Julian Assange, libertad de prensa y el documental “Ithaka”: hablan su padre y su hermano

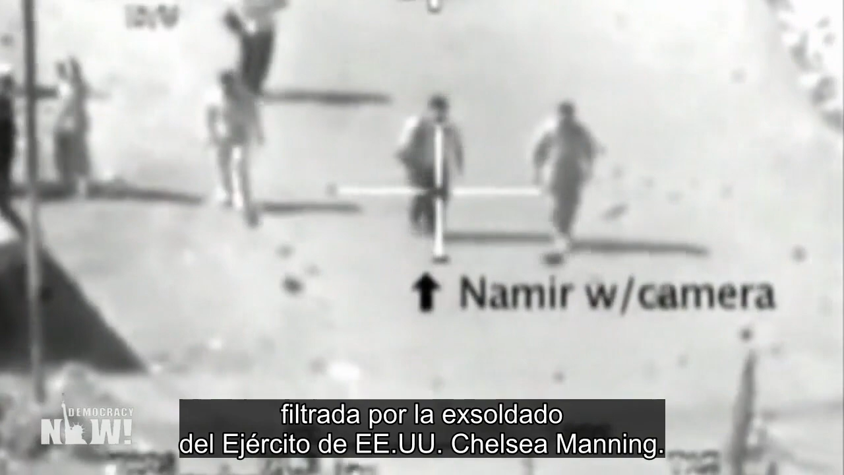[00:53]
Included were numerous accounts of war crimes in Iraq. One video released by WikiLeaks showed a U.S.
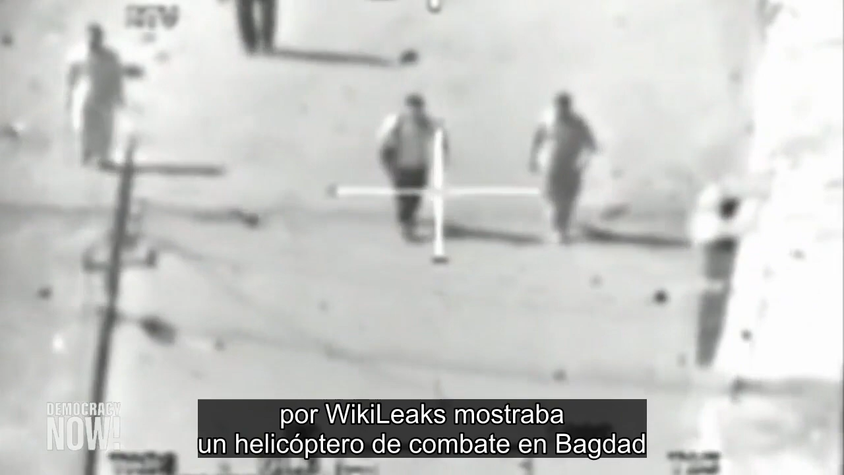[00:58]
helicopter gunship in Baghdad slaughtering a dozen civilians,
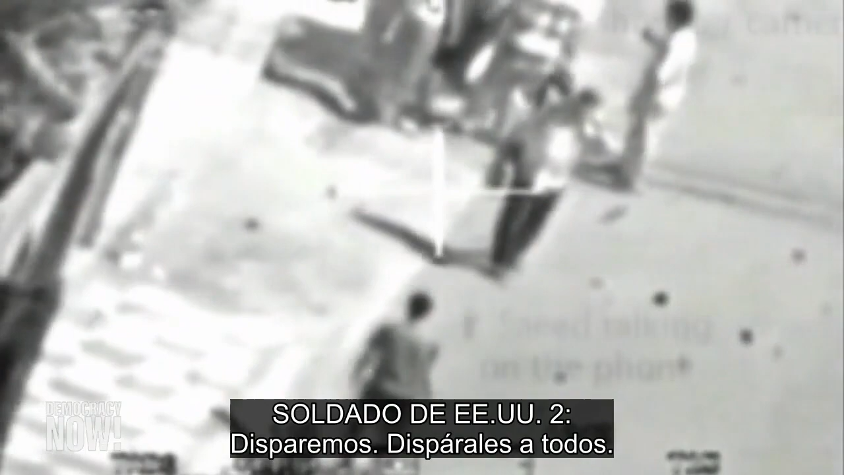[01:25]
Light them all up. These are two traffic, two safeties. Come on, fire.
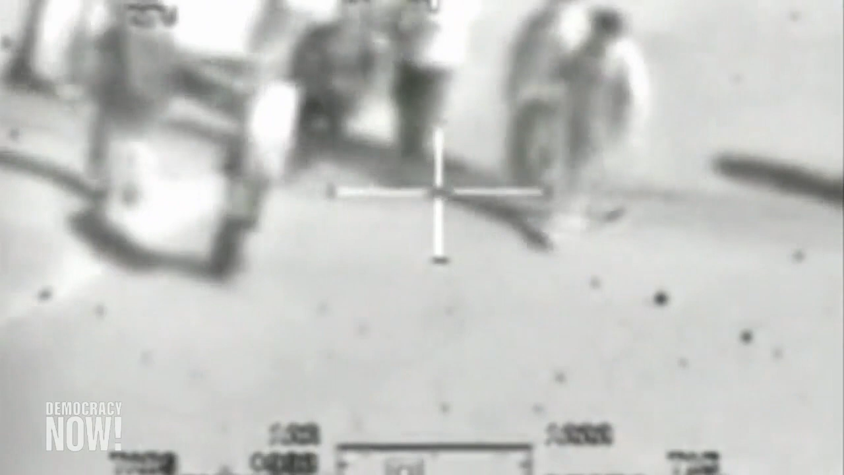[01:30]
Hey, Roger. Keep shooting. Keep shooting.
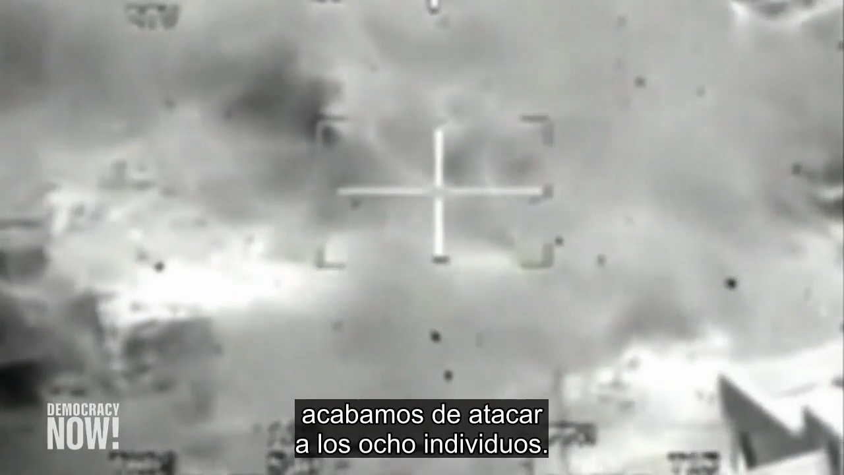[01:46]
All right, we just engaged all eight individuals.